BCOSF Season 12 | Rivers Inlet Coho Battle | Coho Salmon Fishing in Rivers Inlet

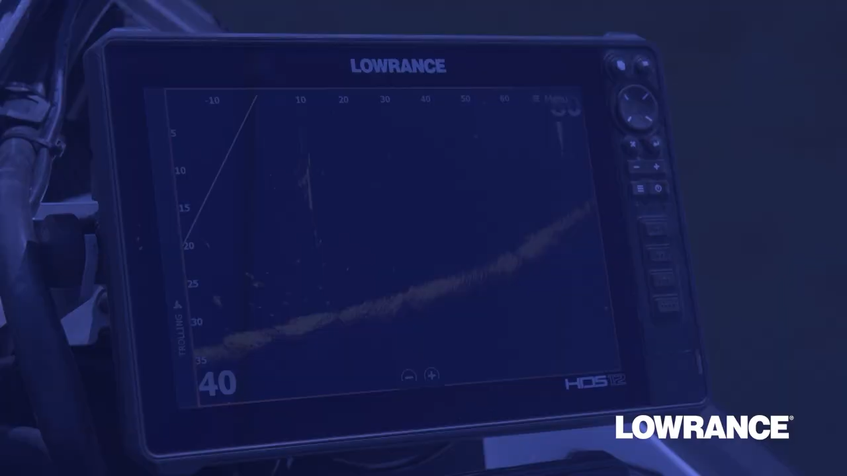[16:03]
A new $200 rebate on active target live
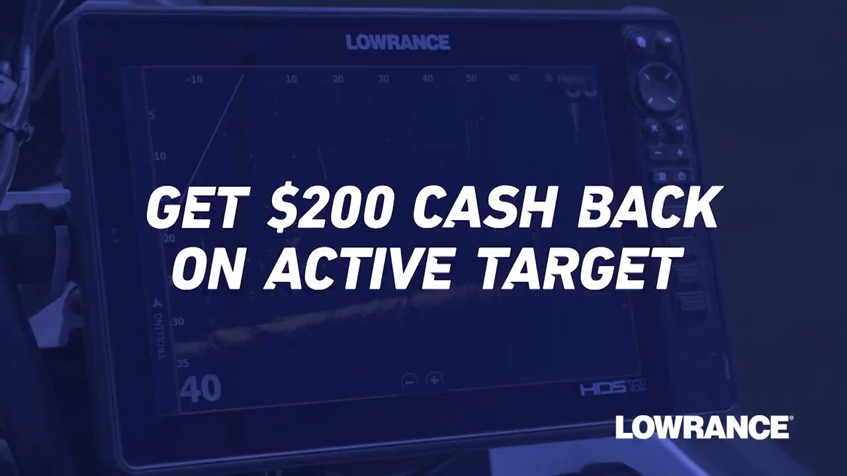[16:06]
sonar and bigger savings with up to $1,200 cash back.
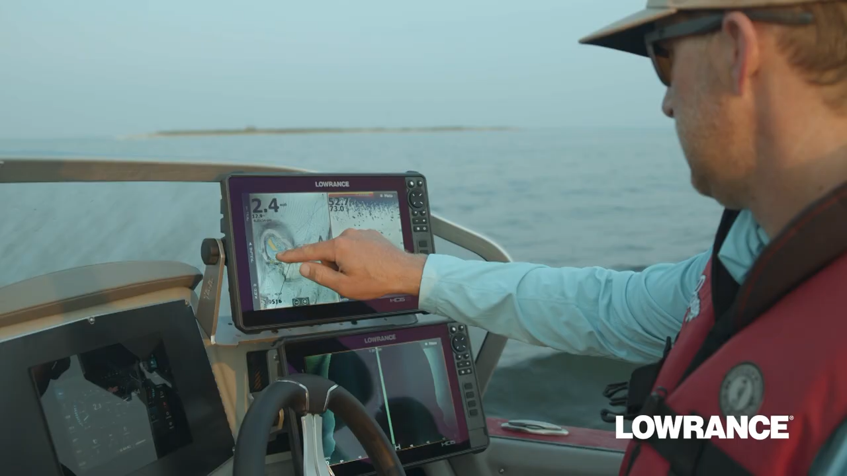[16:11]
Pick fish finding tools to fit the way you fish.